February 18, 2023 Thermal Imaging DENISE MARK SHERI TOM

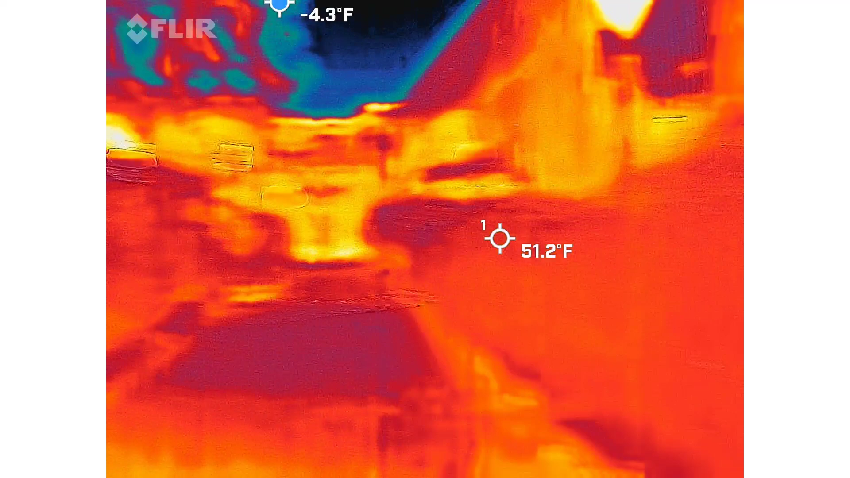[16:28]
On screen: spot 51.2°F
up a lot of heat that direction. That's interesting. Location from both spaces.
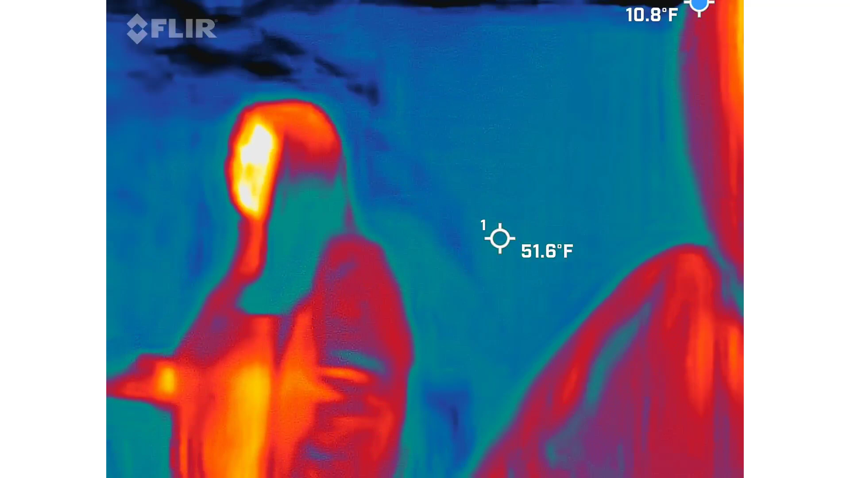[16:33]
On screen: spot 51.6°F
No, it's just the building should retain heat. We can't actually go all the way down. We're not allowed to.
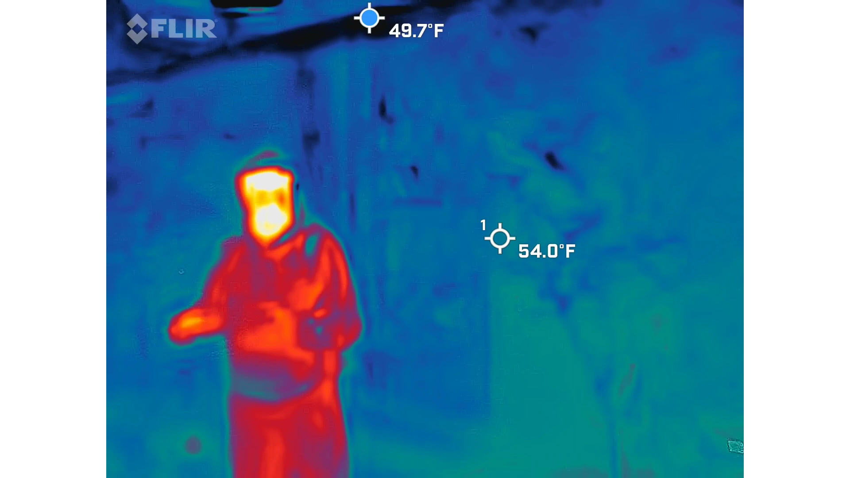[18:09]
On screen: spot 54.0°F
It probably wouldn't have been back in the mid-1700s. So, I say, now we actually, you've been just holding that perfect.
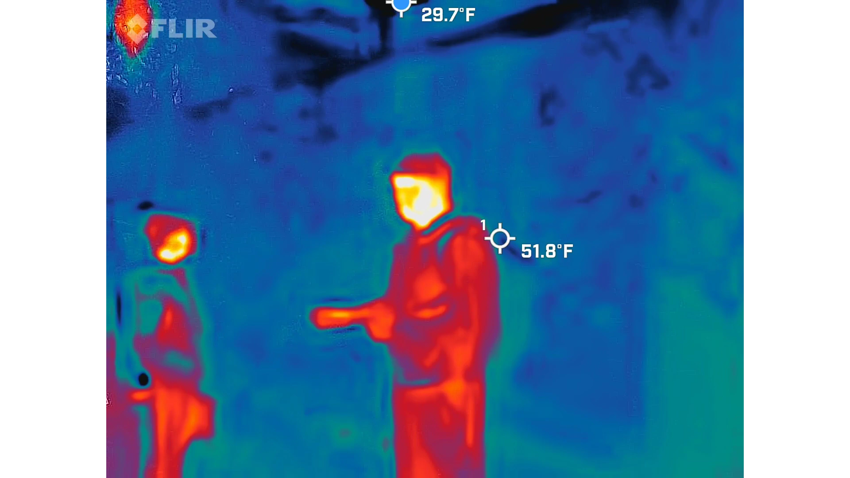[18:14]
On screen: spot 51.8°F
We're going to have a nice clear view of the alley from the SLS camera, so hopefully we don't get too many things.
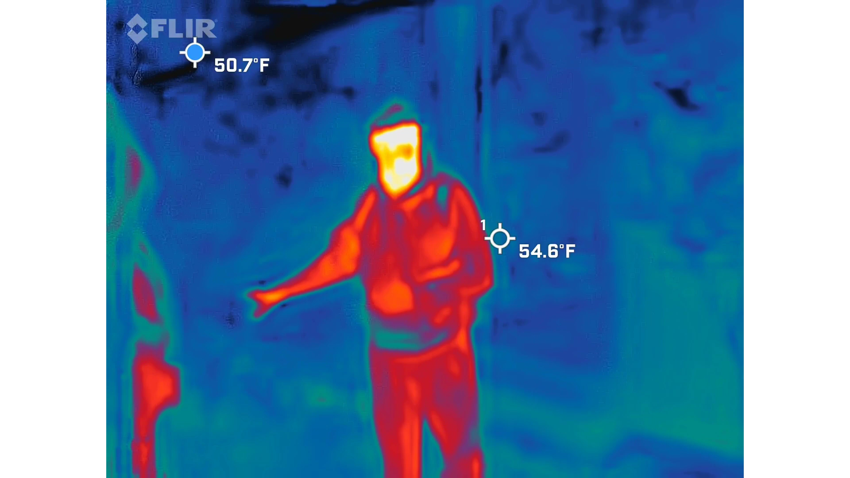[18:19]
On screen: spot 54.6°F
I've been kind of keeping an eye on it from the brush, because that will pick up from any leafy stuff,
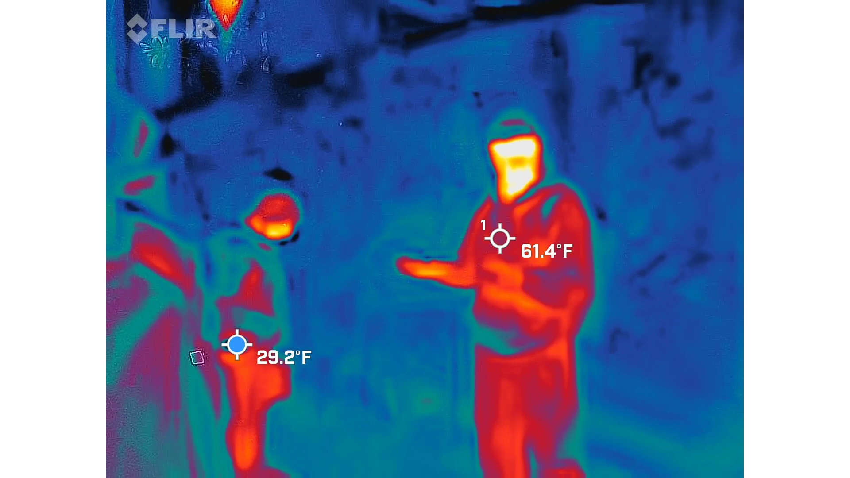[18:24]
On screen: spot 61.4°F, min 29.2°F
will give us stick figures kind of going along with it. Any other terms show up before we leave the space?
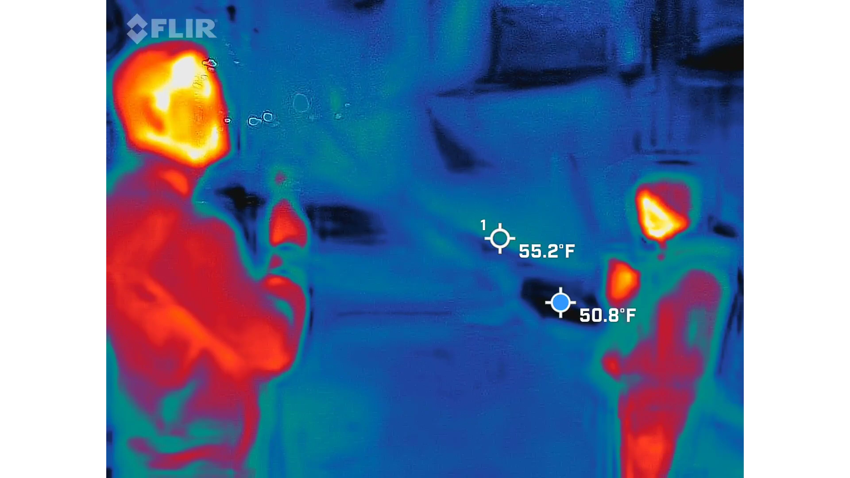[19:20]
winner. Whoa. Oh, it's a rat. It's a rat.
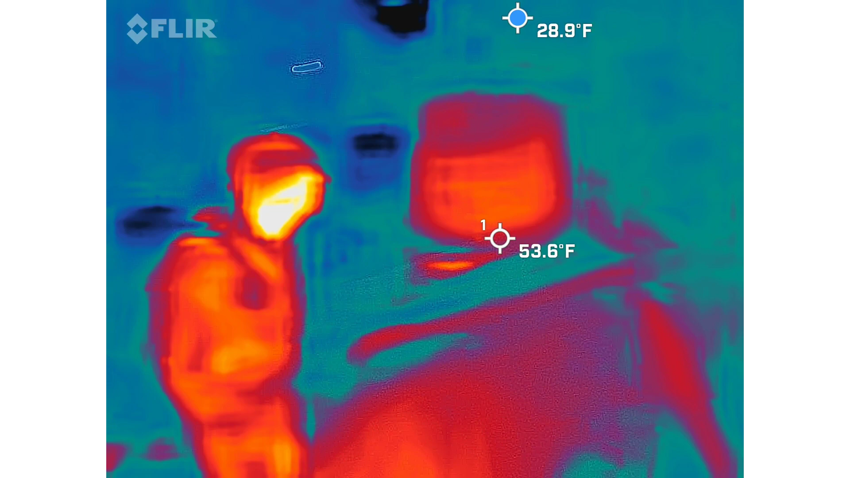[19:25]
On screen: spot 53.6°F, min 28.9°F
That's our cue, everybody. Let's roll. Hello,
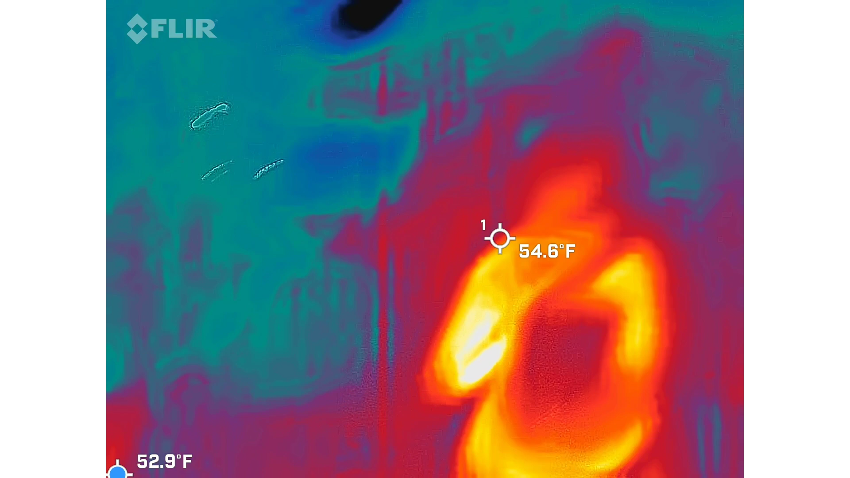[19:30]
On screen: spot 54.6°F
buddy. You're all filming him. Like, it's going to be on YouTube tomorrow. Oh, it is.
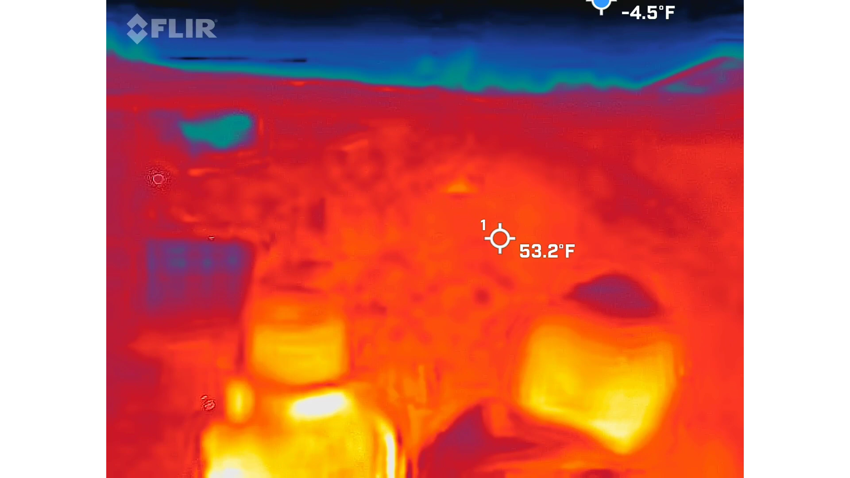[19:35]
On screen: spot 53.2°F
That's a big rat. Right there.
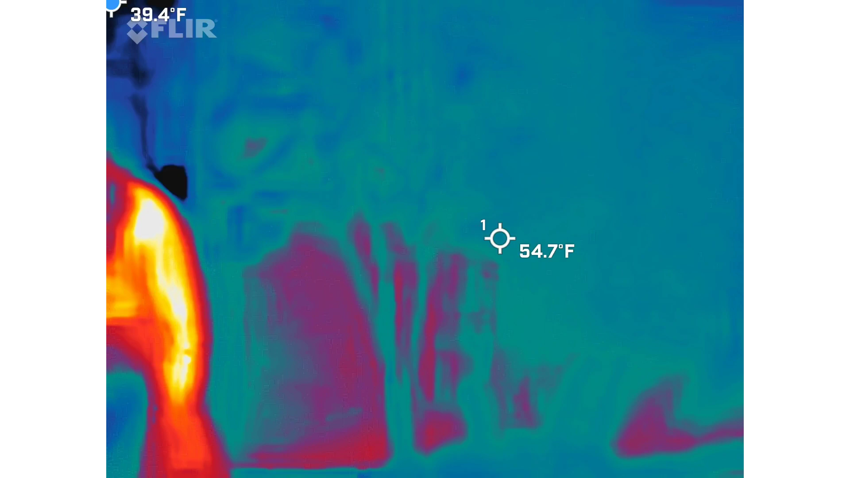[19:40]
On screen: spot 54.7°F, min 39.4°F
Is it jump on you? Oh, I see. Is it really a rat? Yes.
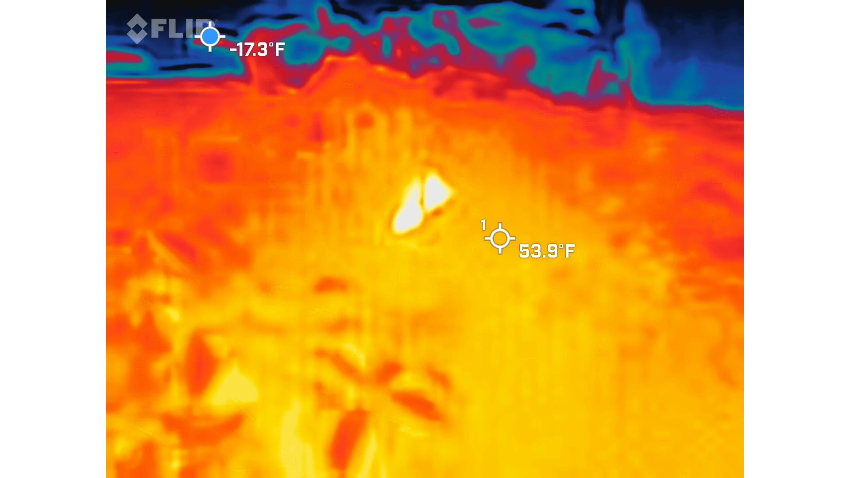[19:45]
On screen: spot 53.9°F
He's a beautiful rat. Gee, there's look. A beautiful rat. What's wrong with rats?
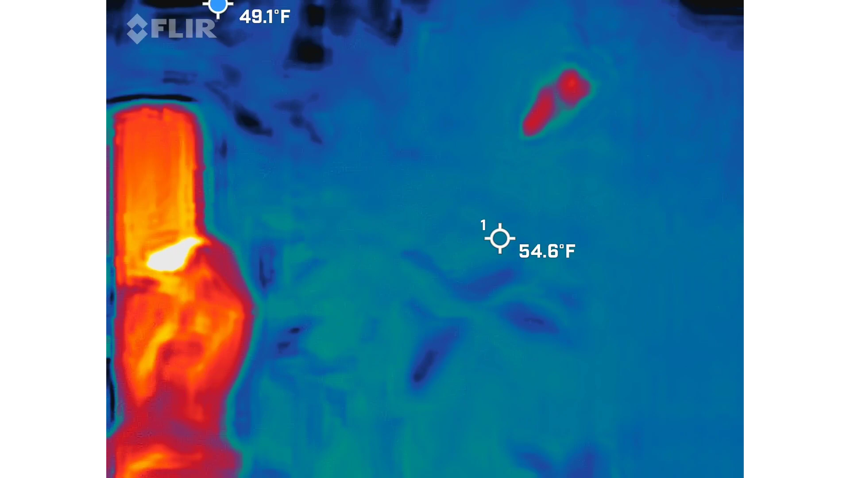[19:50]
On screen: spot 54.6°F
Look at him looking at us. Are you religious? God made them.